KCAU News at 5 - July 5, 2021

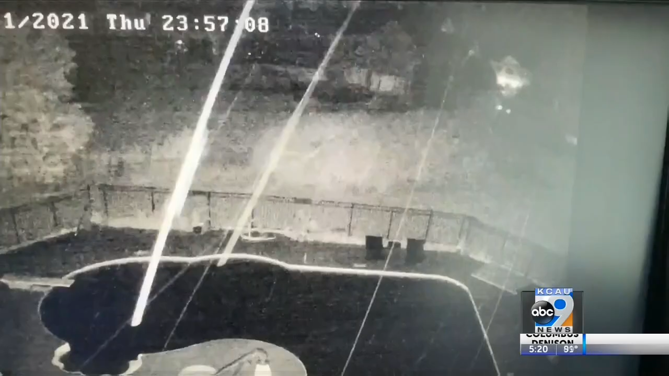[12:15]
Surveillance footage from the back porch of the Marlin home captured the moment their neighbor's house on Sunningdale Rise was struck by a bolt of lightning over the garage,
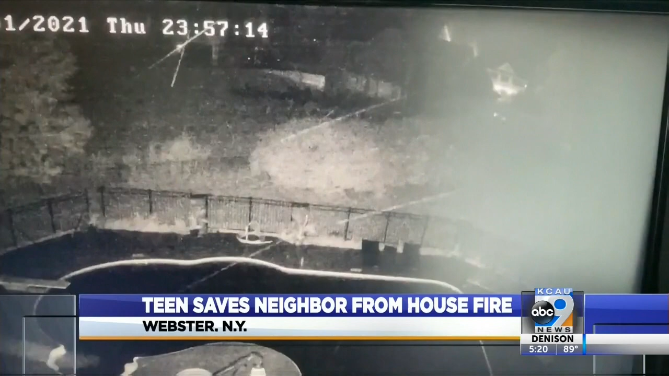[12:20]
the very storm keeping Isabella's flight from landing on time. If your flight had been on time, would you have still been up this late? Probably not.